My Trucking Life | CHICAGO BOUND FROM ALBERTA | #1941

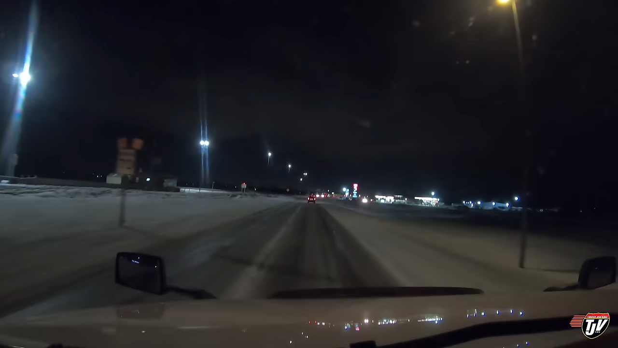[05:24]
made it across the prairies, just barely. Looks like they closed the road just now. We just barely made it through before they closed the road. That was slippery from about halfway from Portage la Prairie to Winnipeg. It suddenly just got sheer ice. You can play hockey on the highway. Oh yeah, they're closing the road. Oh, we made it through. No help to some of the drivers out there. Some of the people out there are nuts.